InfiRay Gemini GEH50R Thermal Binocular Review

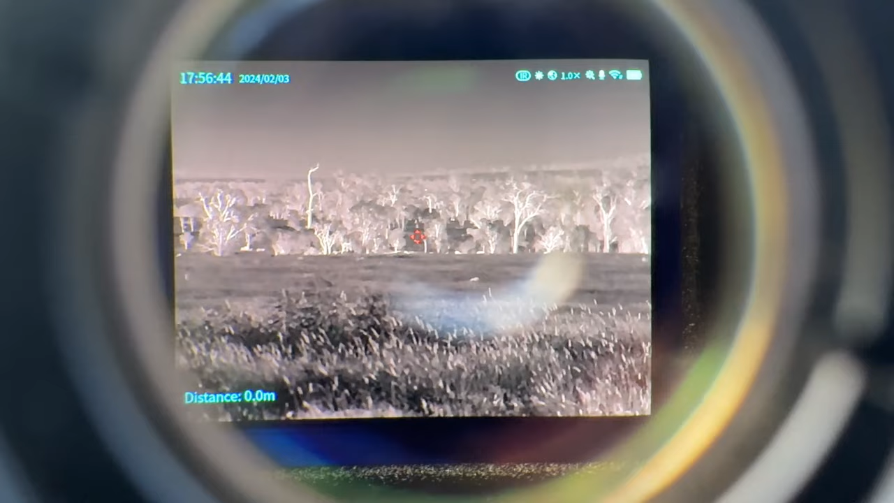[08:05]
down there across the gully there they're about 620 meters or so i'll just see if i can get a range 634 meters
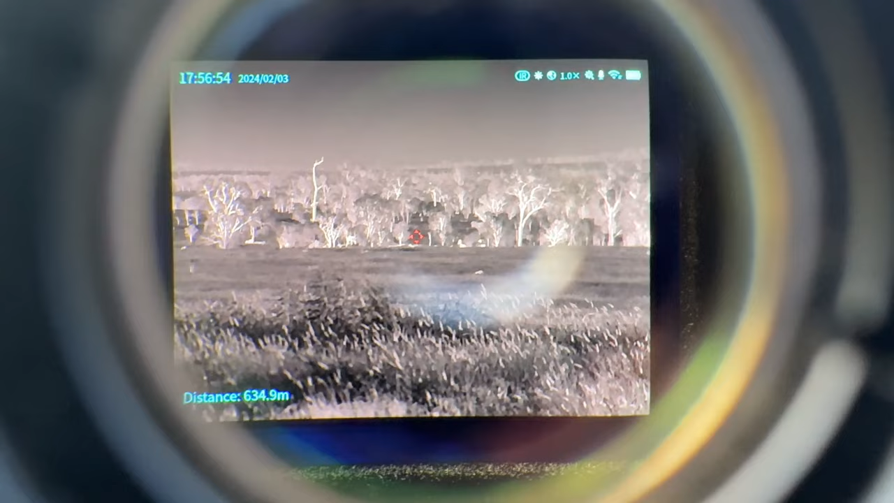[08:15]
yeah there's some cattle just there now if i want to if you want to change your color on it um you press the on your right hand you hold the up arrow down
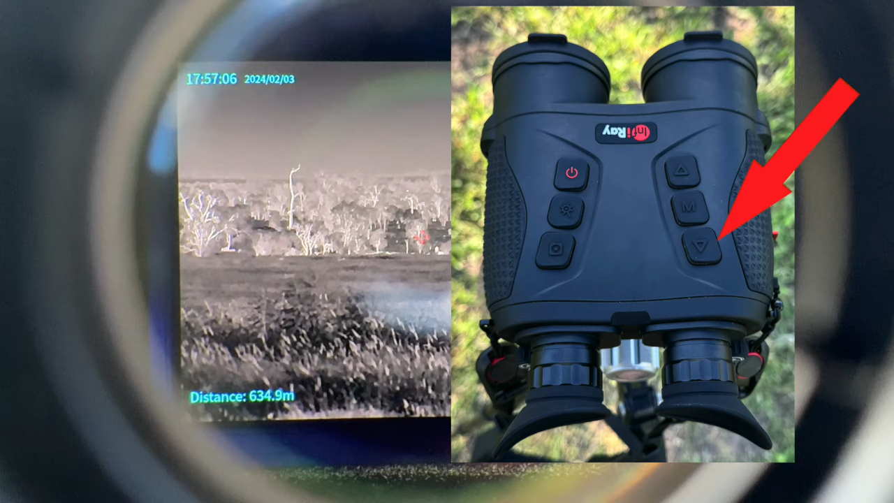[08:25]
and that changes to black hot and the red hot
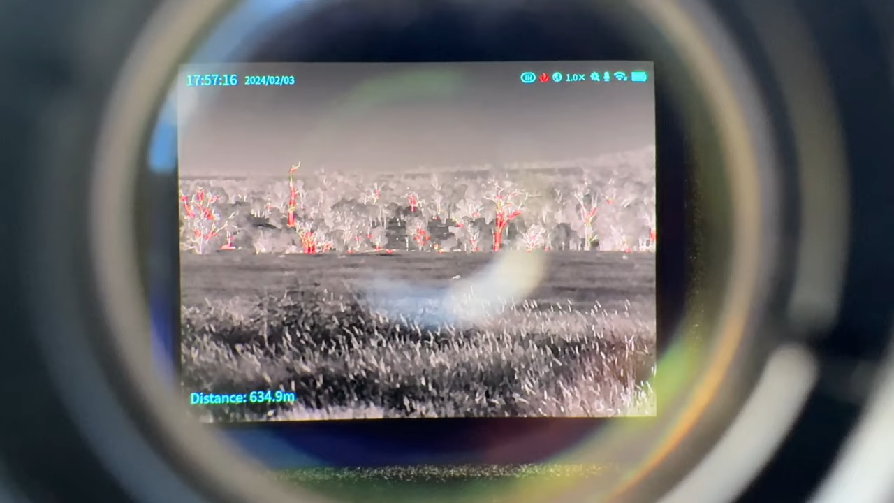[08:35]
and to sort of like rainbow
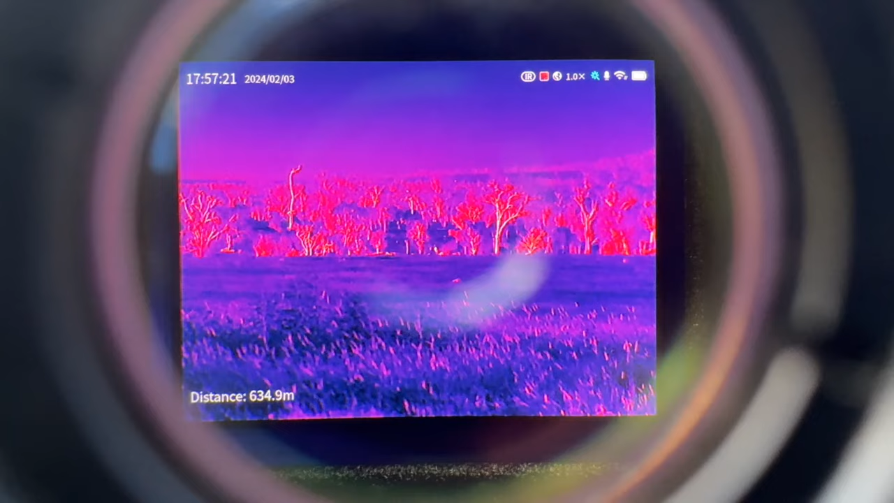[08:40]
what color one whatever you meant to call that one
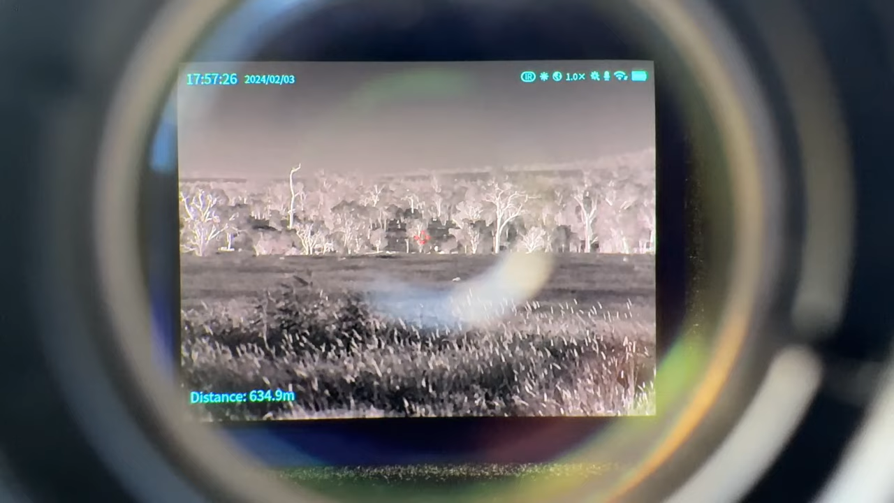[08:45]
and then back to white hot again so you got four different color palettes that you can
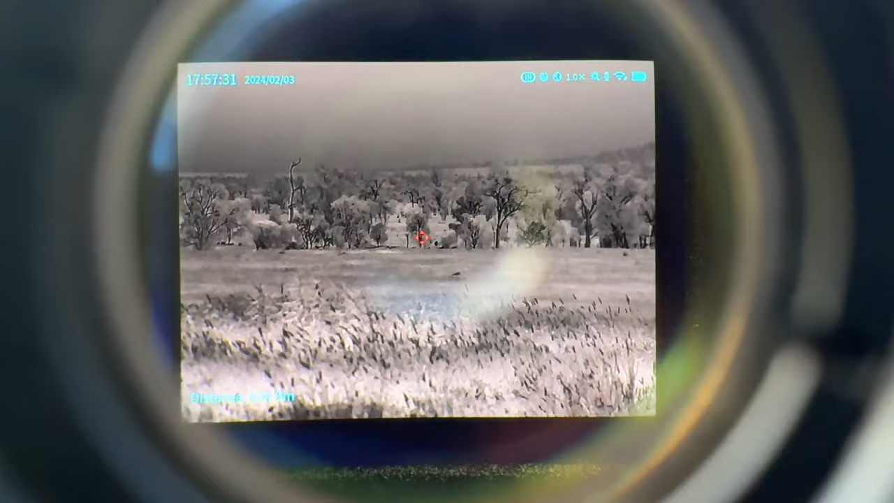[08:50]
use i'll leave it on black hot because you can sort of see whoop bump bumping stuff here
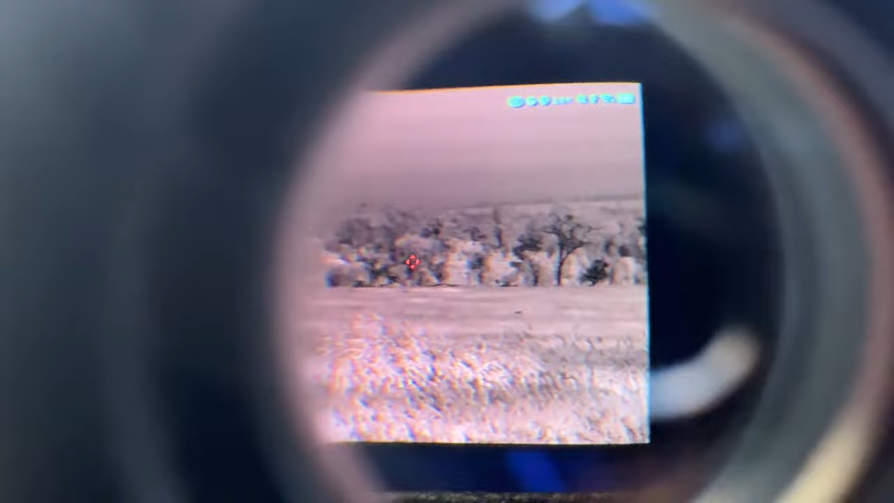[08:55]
um so if you want to change to your change
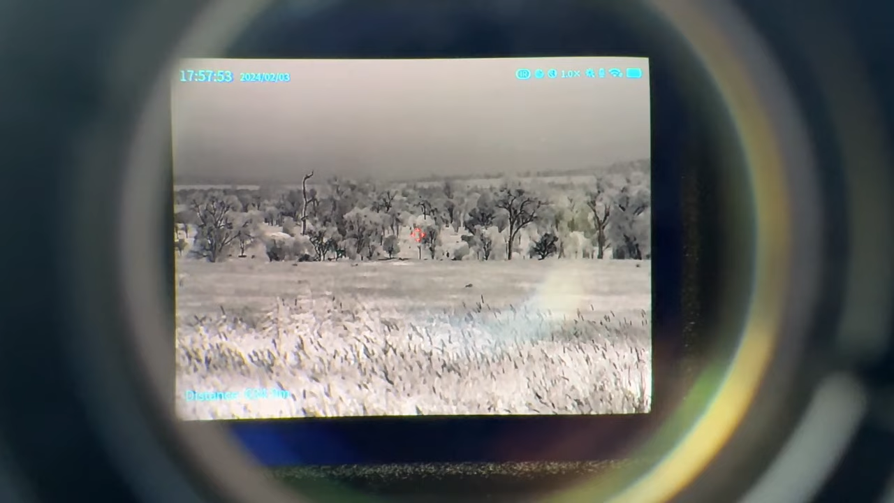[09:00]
it to the infrared like a date daytime view you can hit the
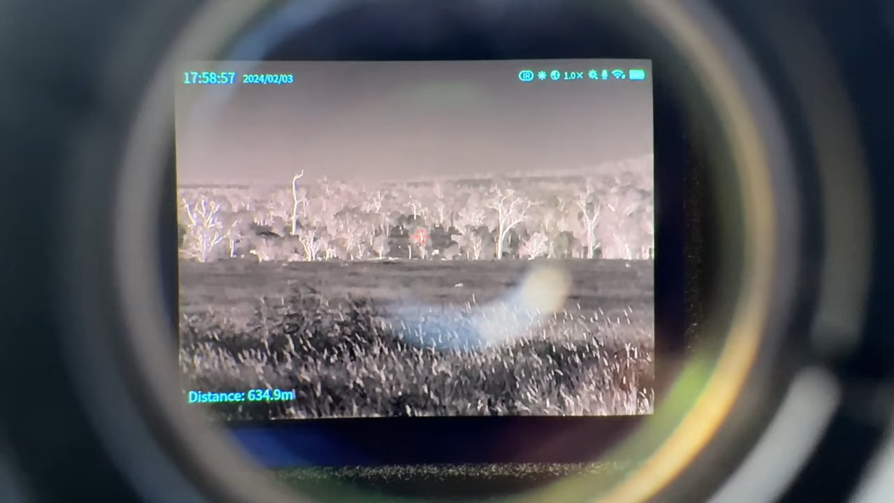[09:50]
let's go back to white hot now if i do that you can see that the cattle in there there have
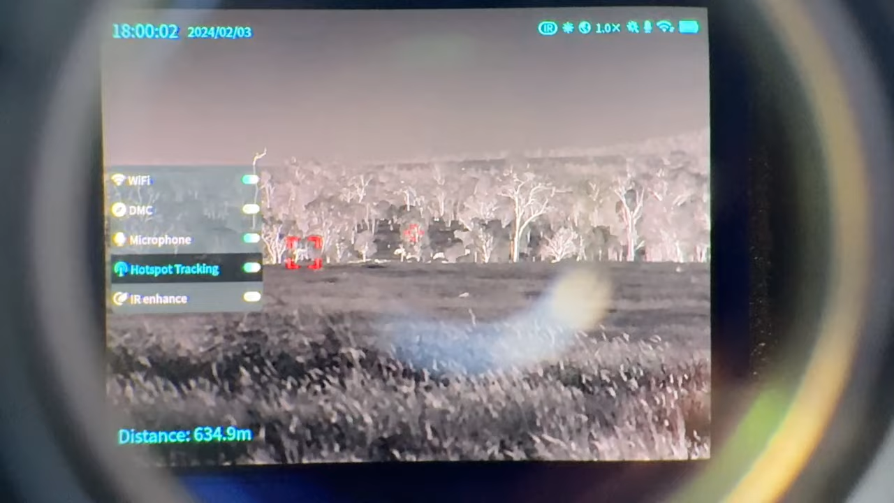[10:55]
um you can turn that on so it'll it'll show you where different hot spots are but i find it's annoying so i'll leave that off you can have the 10 infrared enhance ir enhance on which i know just sort of sharpens up your image a bit i
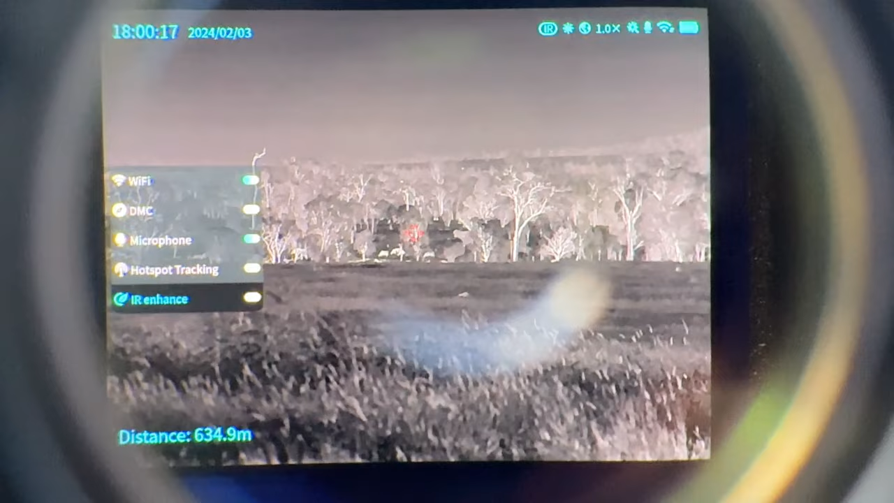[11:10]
quite like it off it depends on the situation or how you use that